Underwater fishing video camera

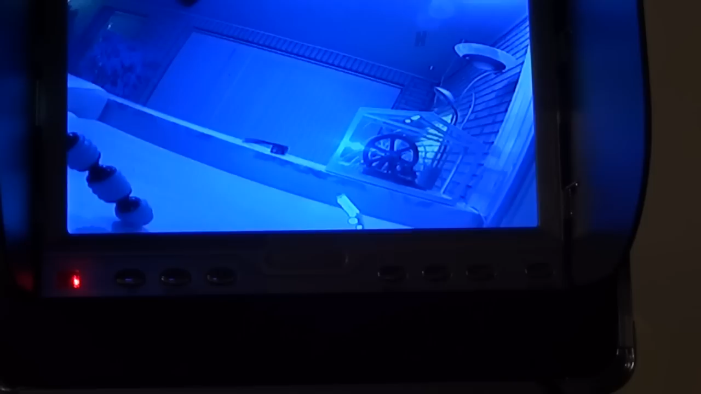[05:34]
There you go. And I'll just flip the camera around a little bit.
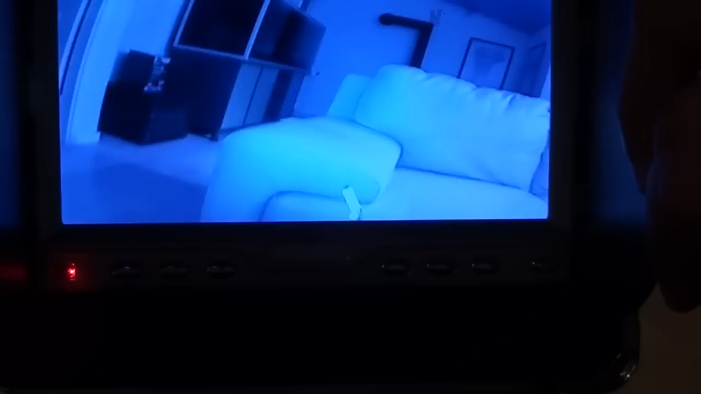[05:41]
You can see the image is actually not bad.